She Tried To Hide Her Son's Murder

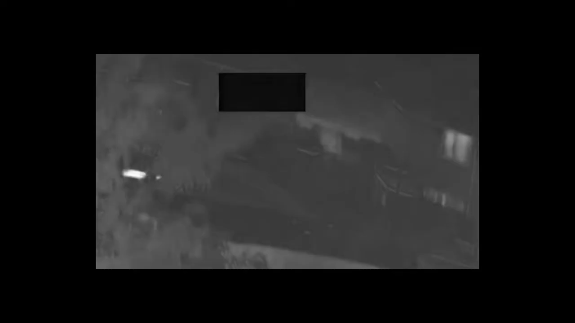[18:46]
At 2.43am on July 31st, it showed John and Craig leaving the house with John carrying an object
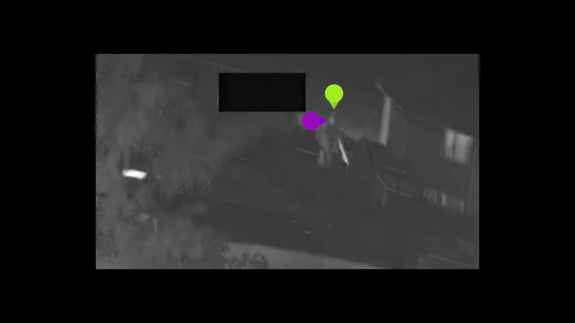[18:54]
which looked to be a white cross on his back. This was Logan's lifeless body.
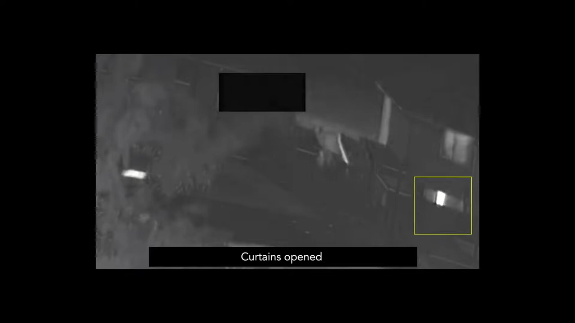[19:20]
John and Craig returned to the property at 2.51am